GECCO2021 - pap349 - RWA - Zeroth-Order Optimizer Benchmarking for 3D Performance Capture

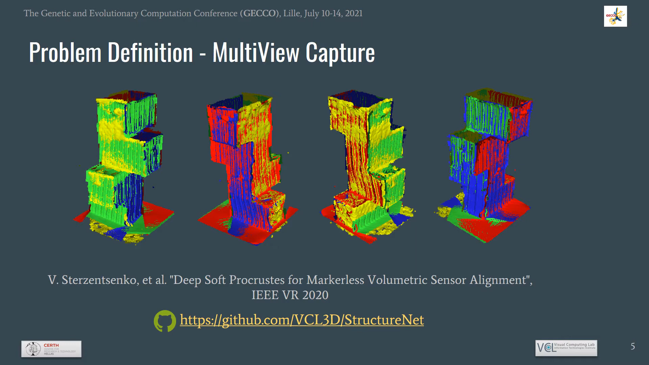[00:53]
Here we give a reference to an easy-to-use depth camera extrinsics calibration method which relies on the assembly of a structure made by commercially available packaging boxes. In a subclass of 3D performance capture methods,